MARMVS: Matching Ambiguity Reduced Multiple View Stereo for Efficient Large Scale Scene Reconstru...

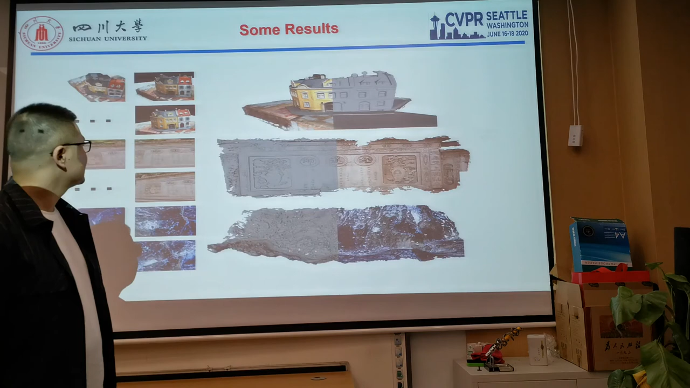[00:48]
These are some of the results by surface reconstruction with our point cloud.